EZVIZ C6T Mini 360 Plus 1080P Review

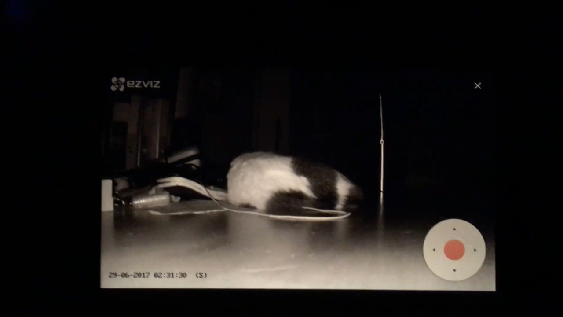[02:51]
Light so you notice that it goes up to a certain degree and my cat is about a meter away and
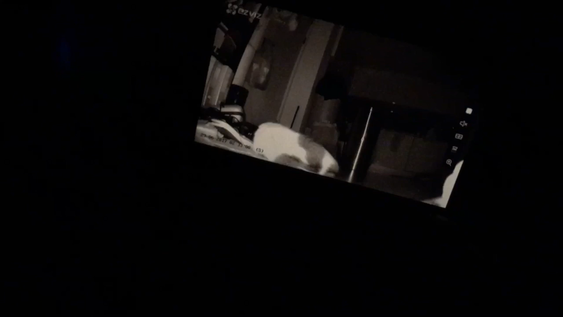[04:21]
Now I could zoom So I can zoom in let's just turn the light back on
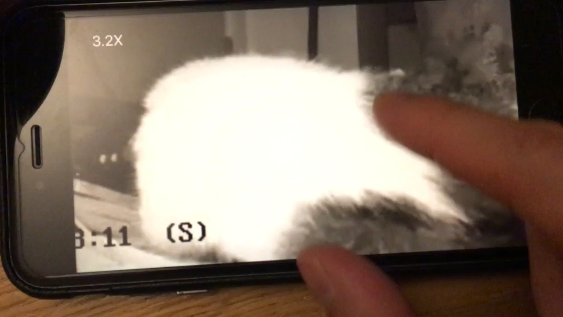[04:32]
And this is the quality that you can see you can see the fur
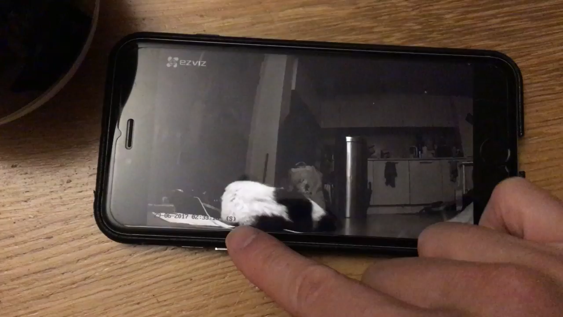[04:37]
And this is s as in this is just standard mode, so Low power,